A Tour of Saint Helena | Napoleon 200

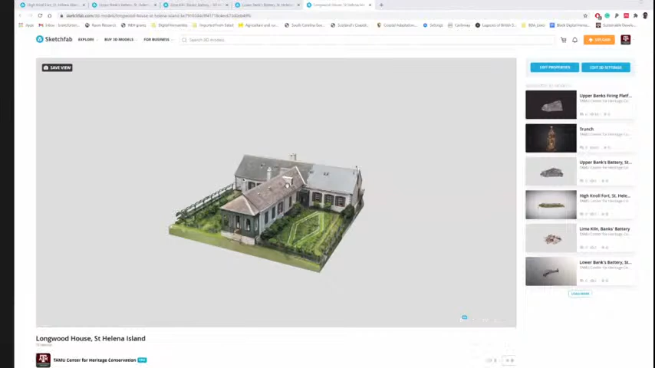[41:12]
And you can really get the sense of the components of, of the building. And so here you see, it's this T-shaped plan. The original, the original component is if you zoom in, you, you can see where those, um, where the rustication, the coins on the end stop this sort of short T-shaped building is the core of the building.
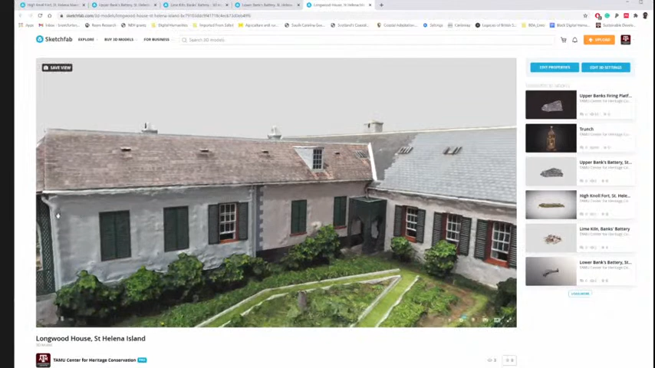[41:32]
And then the billiard room here on the left was added on, um, in the early 1815s as a part of the redevelopment of the site. So you can explore the gardens that are directly adjacent, uh,
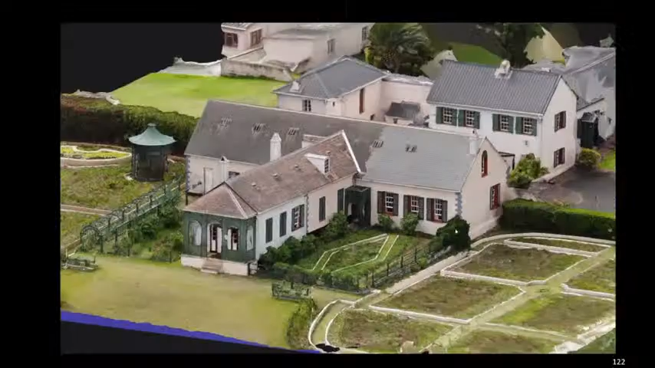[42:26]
And then you can see again, this is a reproduction of what you see on the model, um, of, of the gardens and the grounds of the main house with the support buildings, uh, to the rear.